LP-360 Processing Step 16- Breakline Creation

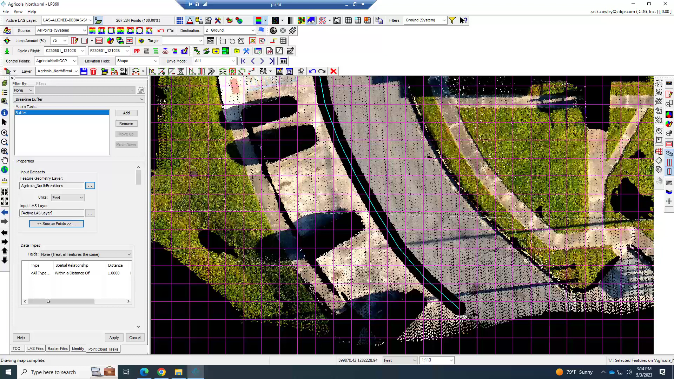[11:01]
within a distance of one foot in my case you can change this to two three a half and set the destination class to the number twelve this is the USGS preferred layer for what they call buffer points points that are within a certain distance of brake lines and
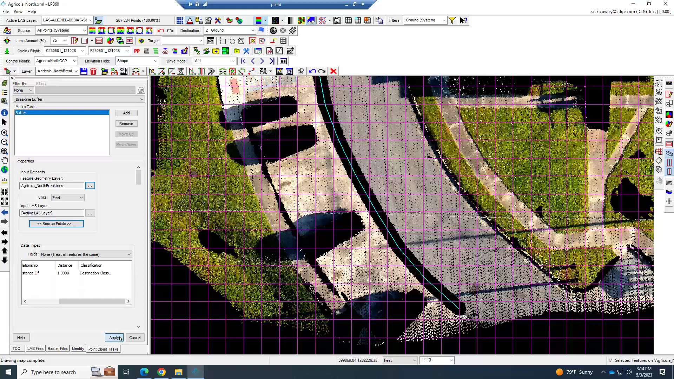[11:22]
hit apply with that in running it will automatically classify this data out so if I that's just ground I go to thinned you'll see that there is nothing there now
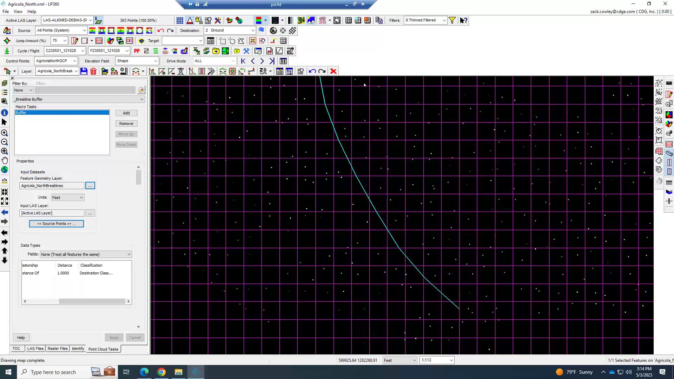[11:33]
let me turn on the tin and turn this
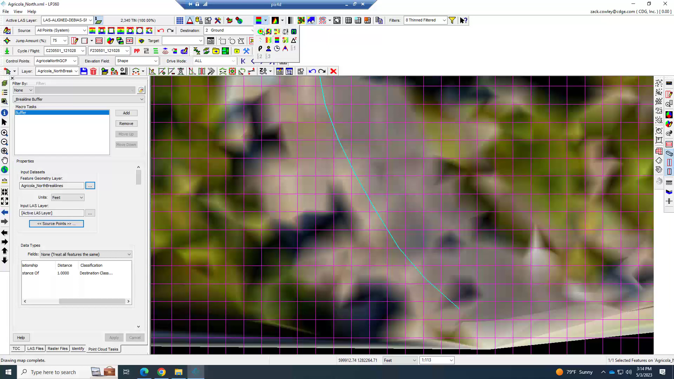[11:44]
back to elevation and zoom in here now we've got brake lines we've got them at
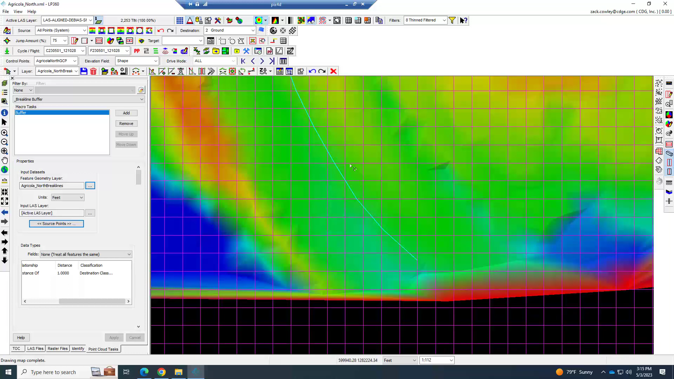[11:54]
elevation and we buffered it well how do we get the brake lines to be seen for the surface well
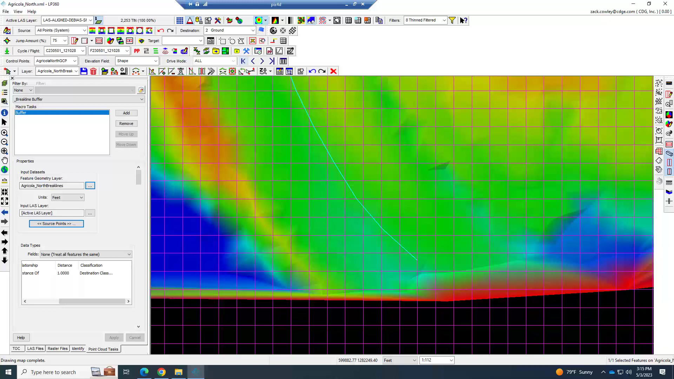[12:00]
that's not too difficult we're going to come up here and we're going to control and left click on the contours
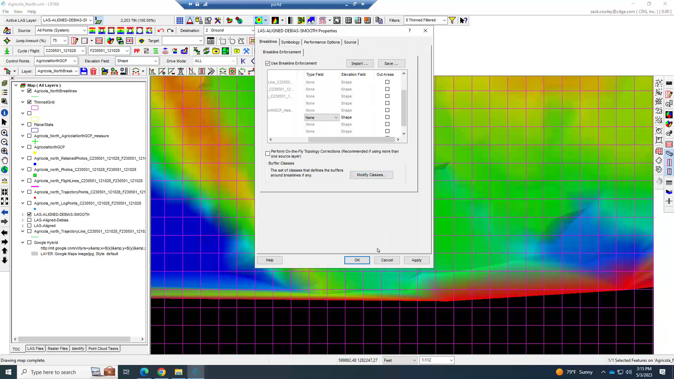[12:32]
represents our brake lines and leave it on shape for the elevation and and that's about it and let's hit apply and okay and close it and now it will begin enforcing your brake lines so if I turn on the contours now